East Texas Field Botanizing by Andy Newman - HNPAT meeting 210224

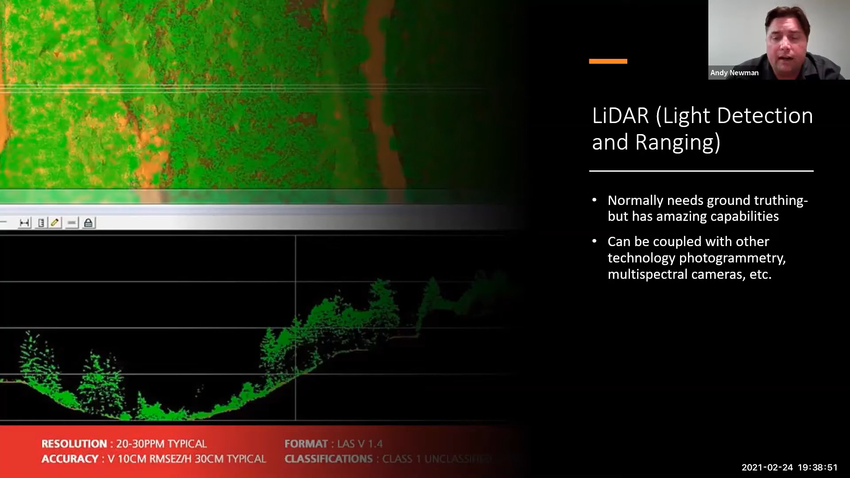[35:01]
So it's, it's amazing, it's amazing data data you can garner, but it normally takes a lot more skilled kind of utilization of the computer and, and post processing and software. So it's probably not going to be super friendly, but just wanted to point out if you ever get a chance to look at it, it's great.
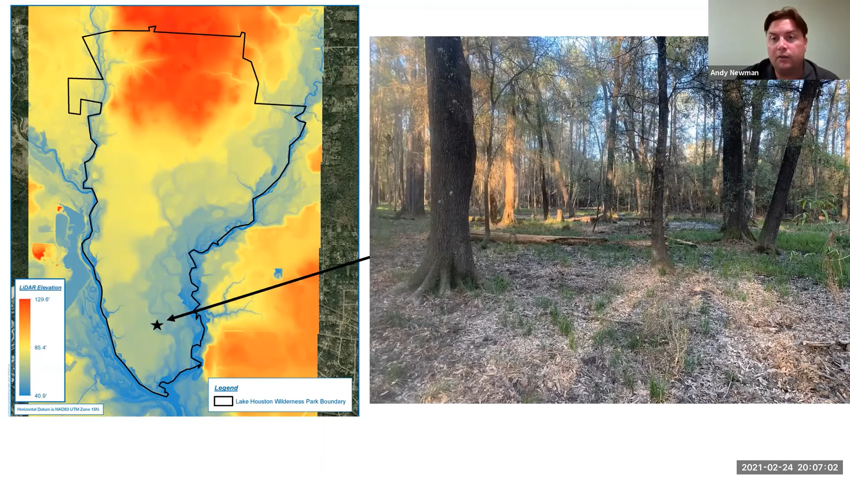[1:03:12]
But you can kind of see here that there is kind of a gradient kind of along that old abandoned channel where the middle part, which would have been historically the deepest part of the channel, stays wetter quite a bit more than kind of the edges, which at this point during this rainfall event are just saturated versus actually having standing water.